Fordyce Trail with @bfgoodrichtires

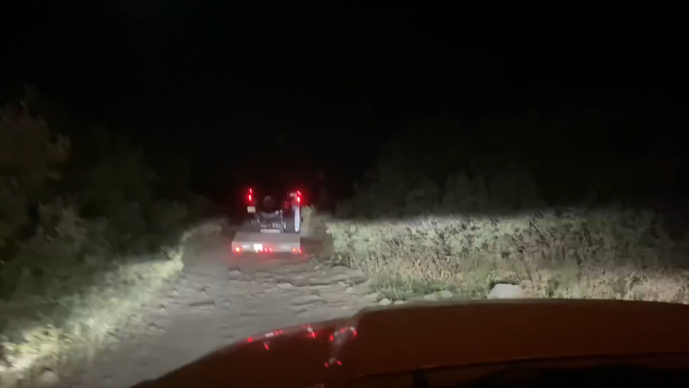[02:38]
It is around 11 p.m. We're still not at camp yet.